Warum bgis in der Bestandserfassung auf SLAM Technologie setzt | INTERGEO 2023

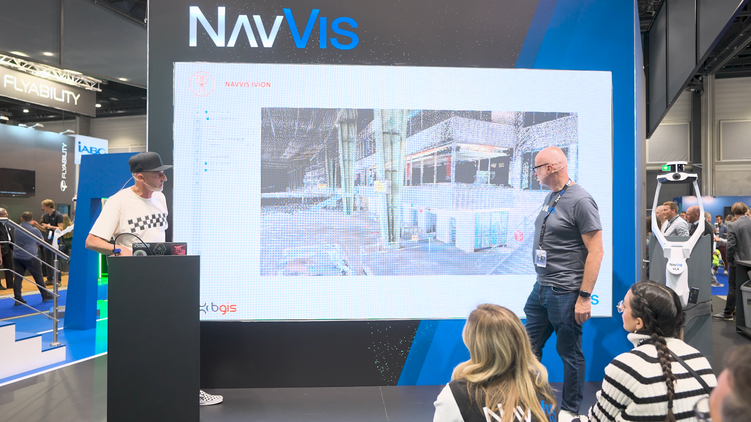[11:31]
Wer eine Point Cloud kennt, weiß, was er da sieht. Ja, und von daher ist es natürlich alles. Und hier war der große Vorteil, und das ist so ein bisschen abweichend, was man immer denkt,
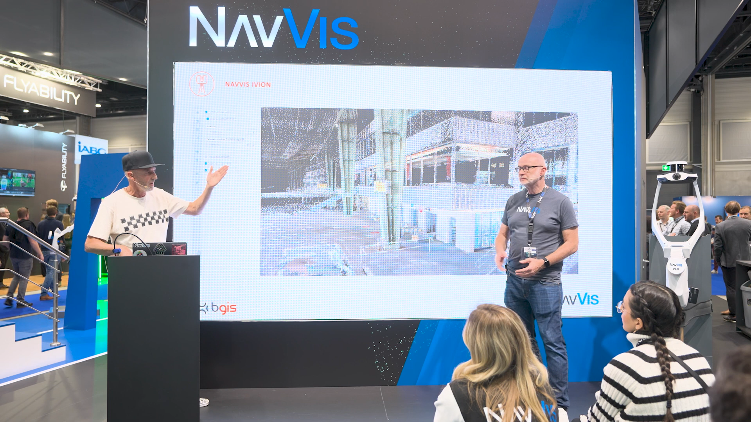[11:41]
wenn man über so einen Flächenscanner spricht, dass man sagt, man macht da immer nur große Flächen mit. Hier war es einfach der Vorteil, dass wir das Datenhandling sehr, sehr einfach haben. Wir haben abends immer die 10, 15, 20, 30 Datensätze online geschoben, unsere Passpunkte dazugeladen und haben über Nacht prozessiert und hatten am nächsten Tag sozusagen unser Datenmanagement gemacht.
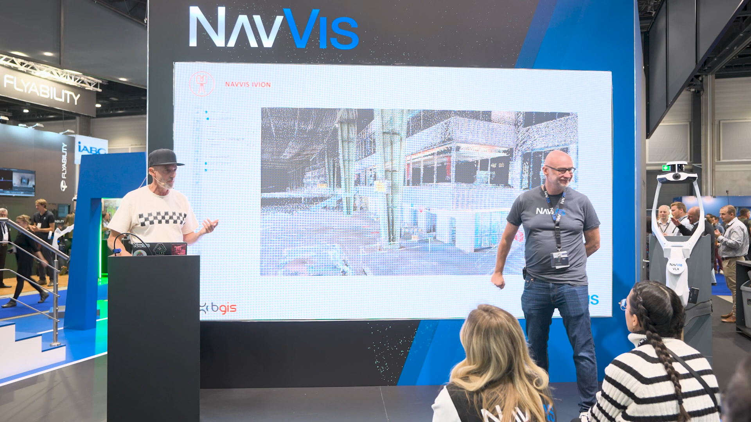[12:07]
Ja, wenn man das natürlich ein paar Mal schon gemacht hat, dann hat man schnell den Überblick und dann funktioniert das auch. Ja, dann haben wir, das Ganze ist natürlich modelliert worden.